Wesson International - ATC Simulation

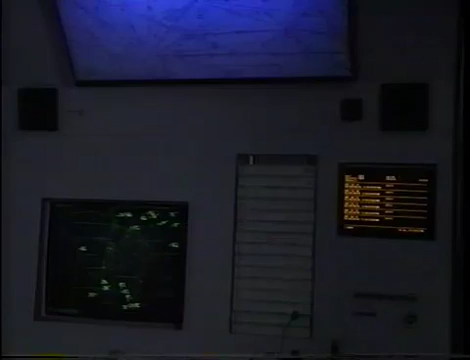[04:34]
these systems enhance the quality of learning without losing the impact of on-the-job training. Each component is an easy-to-use graphical display.
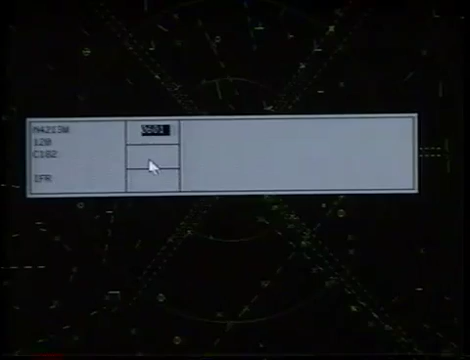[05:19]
Automatically or manually enter pilot requests, emergencies, and random flight plan change requests.
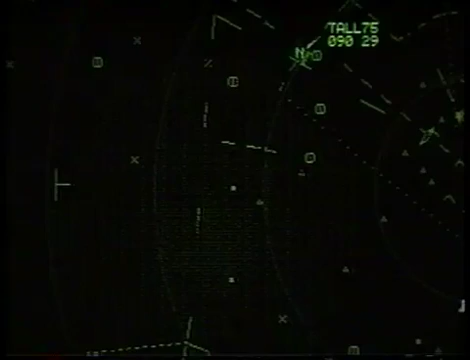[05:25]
Simulate weather fronts, multiple fronts, and isolated storms. Select aircraft, compose flight routes, and create an unlimited number of scenarios in minutes.
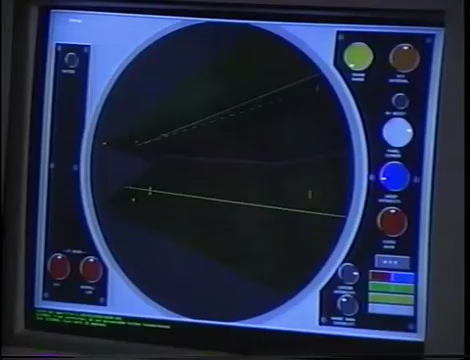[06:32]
Air Force ordered 342 RAPCON systems to replace T-4 simulators, Wesson supplied the Precision Approach Radar offering FPN62 and GPN22 radar displays. RTIS is the marriage of radar and tower on a single CPU.